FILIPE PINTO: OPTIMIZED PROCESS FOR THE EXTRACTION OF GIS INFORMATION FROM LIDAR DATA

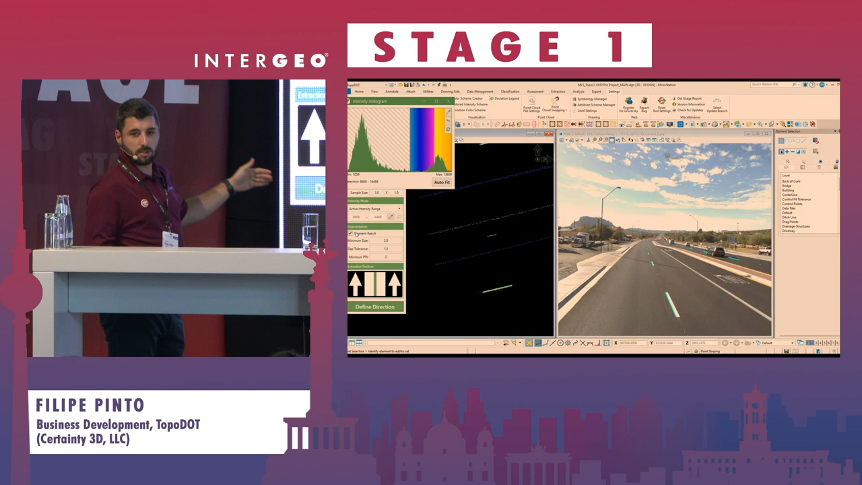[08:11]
related to your paint stripes. So either the continuous ones or the dashed ones, basically you get a line from the point cloud with all the information about width, length, etc. And from here you can tell to your customers, look, you have this amount of paint stripes. If you want to repaint them, well, here's some insights that you can use for maintenance and operations.
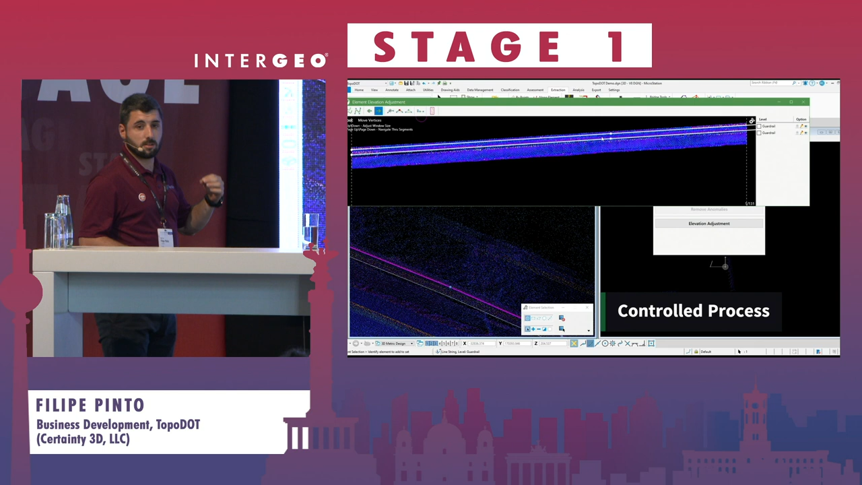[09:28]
And this is, well, you are working with the LiDAR data. So this is a very accurate process,
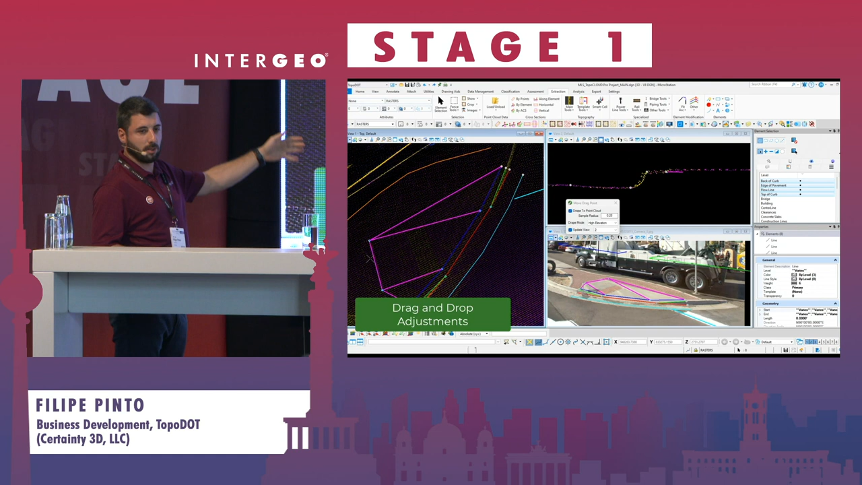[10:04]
Of course, not all of them are similar, but you can adjust them. Again,
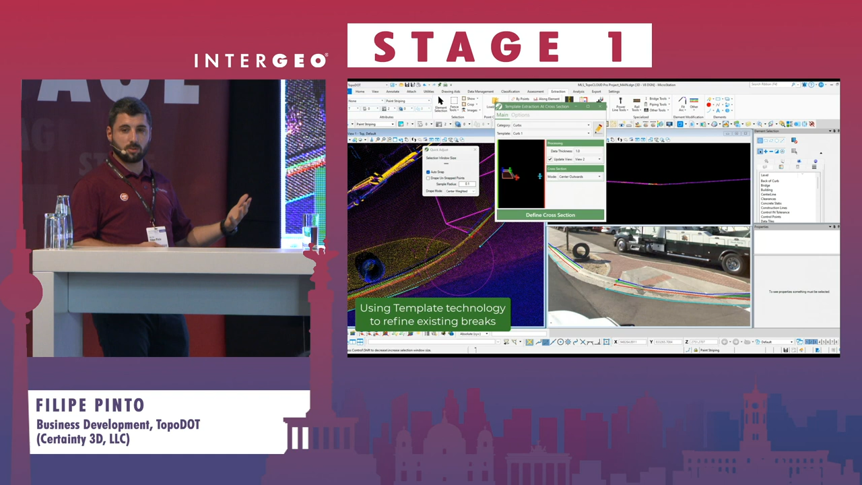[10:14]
you have a quality control process where all these assets can be basically transformed in a, from a point cloud to a 3D shape ready to be used in a GIS environment.
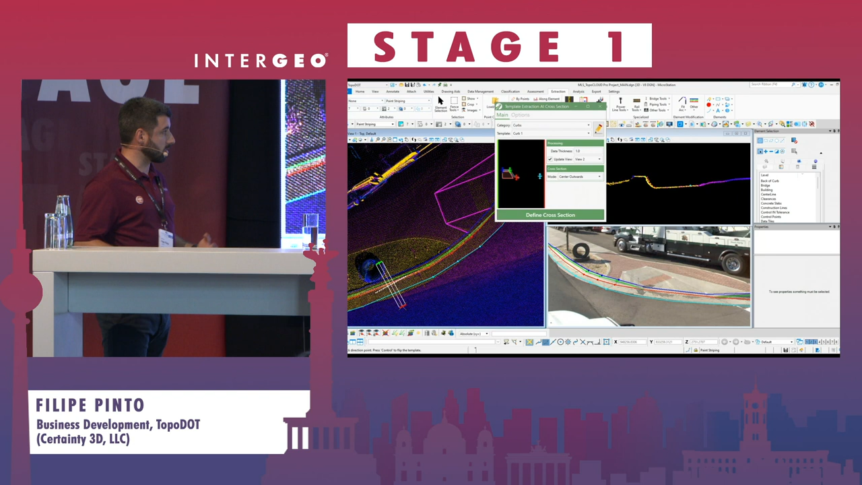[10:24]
Let's see another really interesting case. For example, how to get the vegetation
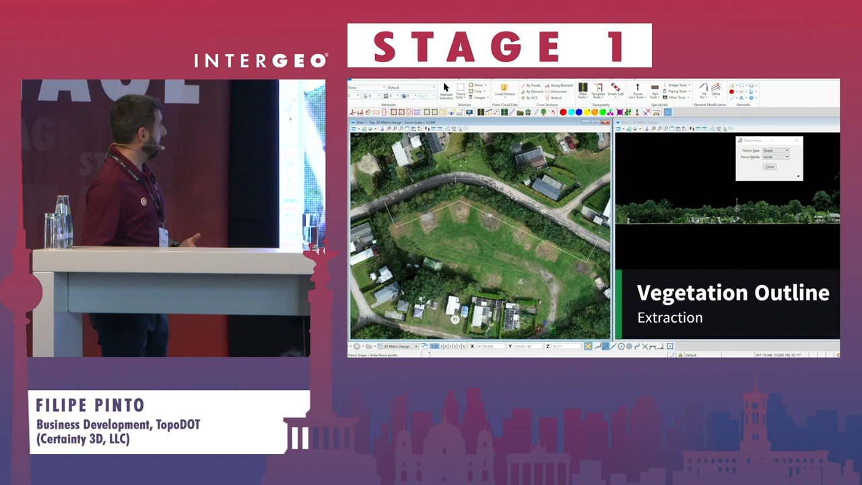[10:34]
for many reasons, security, for maintenance, etc.
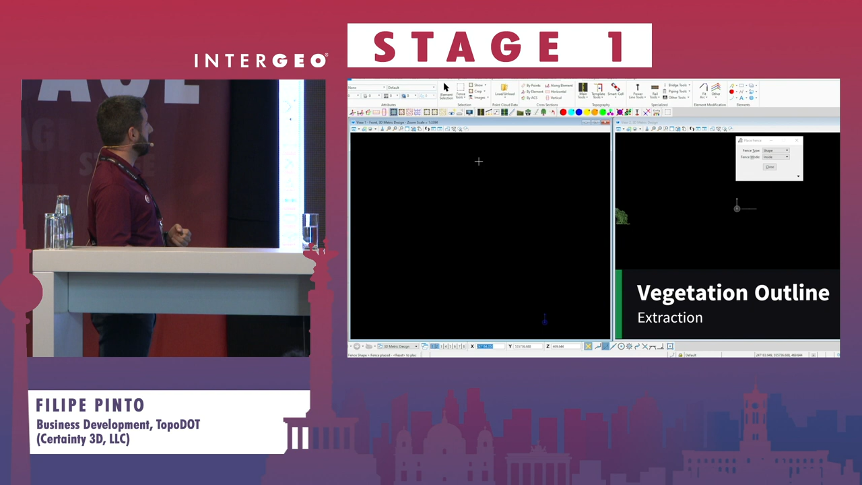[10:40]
So, well, you have, again, millions of points, but you just need the outline of this area.
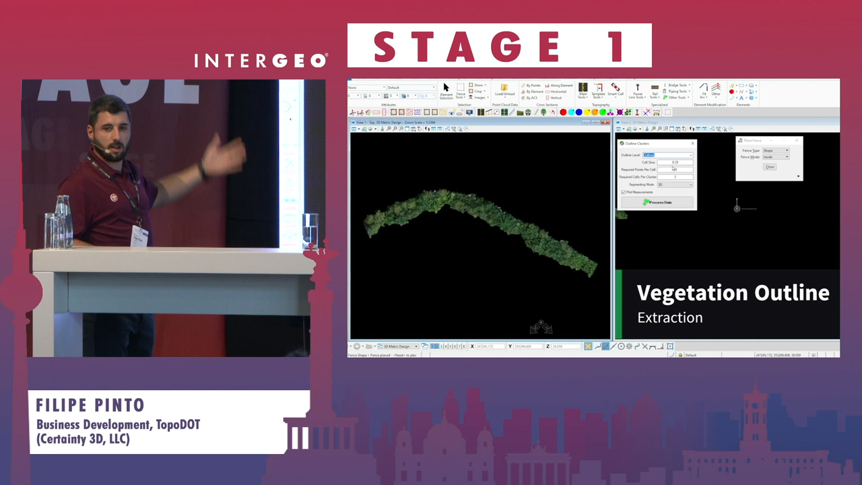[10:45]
Okay, so how to get it? Well, it was even faster.
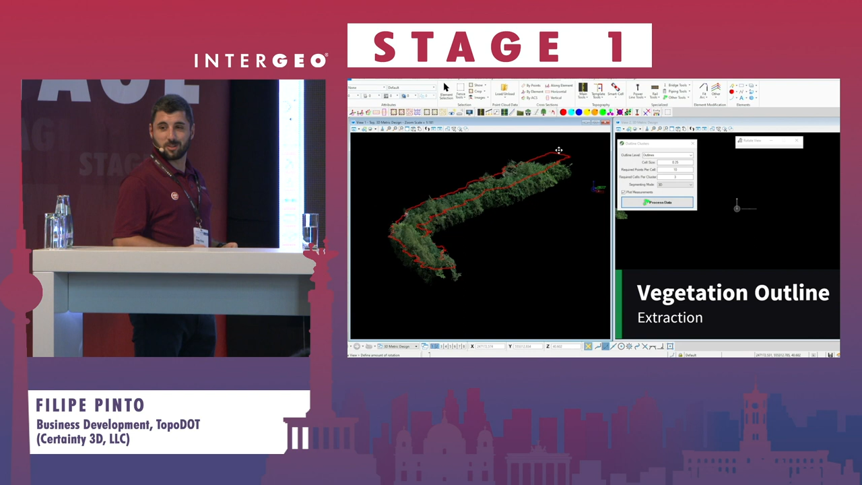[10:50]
So I could even not explain.
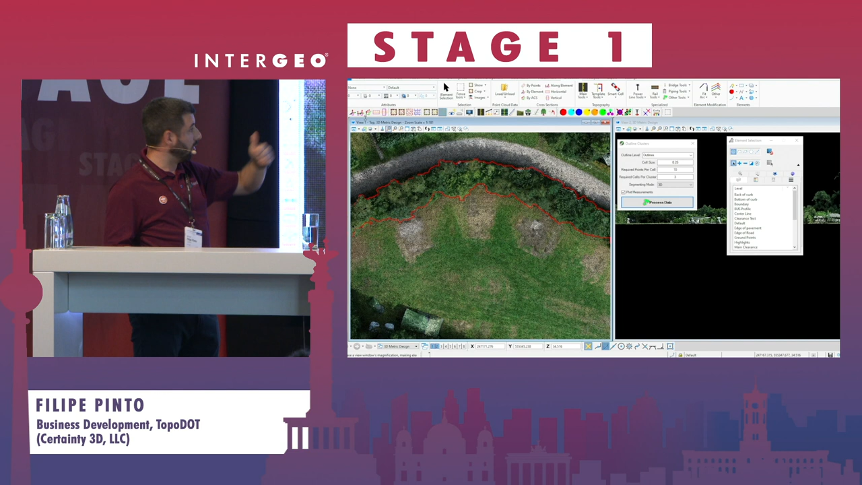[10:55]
So you, from all this cluster of a vegetation area, you get this line.
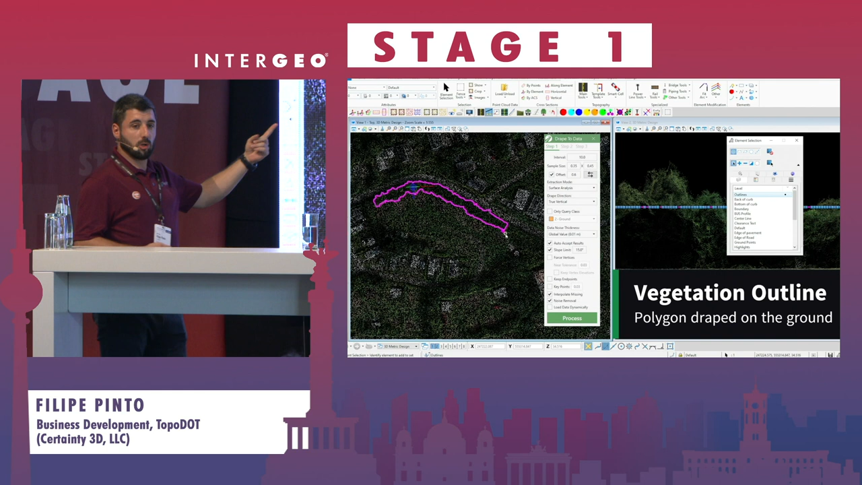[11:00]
But look, if you want it in the ground, that's not a problem. The software can do that for you. So you don't need to struggle to vectorize this area, like not seeing it well, etc.
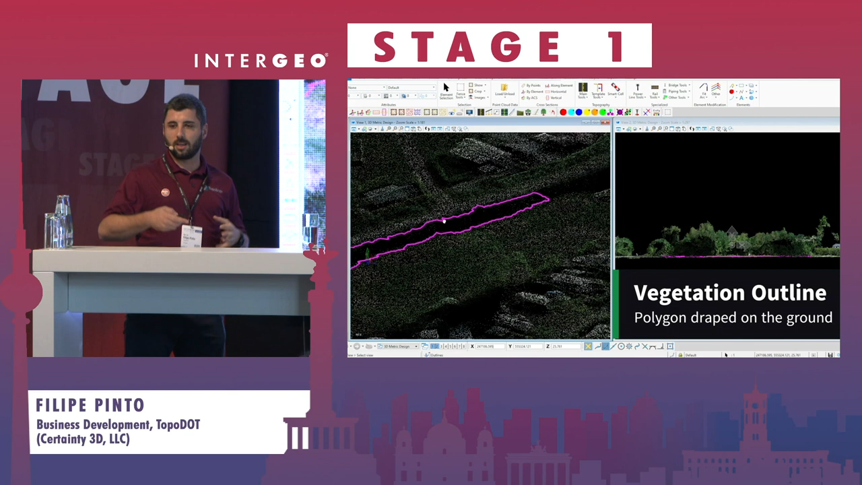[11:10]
So the software can outline this for you in an easy way. So this is a really cool tool.